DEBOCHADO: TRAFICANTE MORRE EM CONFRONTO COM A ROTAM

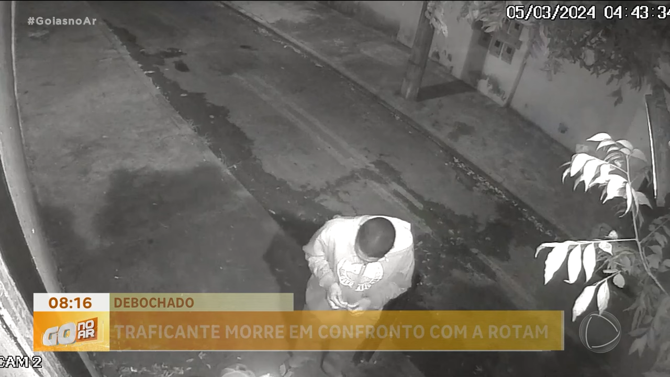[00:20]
Uma cena inusitada, né, e preocupante, que chamou a atenção ali dos moradores, que óbvio, ficaram com medo.
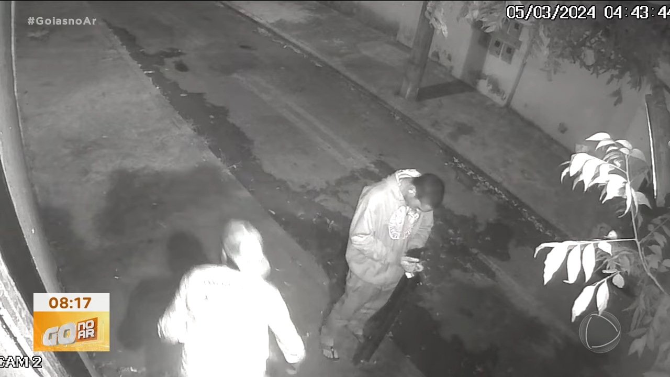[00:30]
Vou conversar com o Tenente Eduardo Moreira, que vai trazer mais informações aqui da Rotam, a respeito dessa ocorrência e desse confronto. Bom dia pro senhor, obrigado por atender na nossa equipe.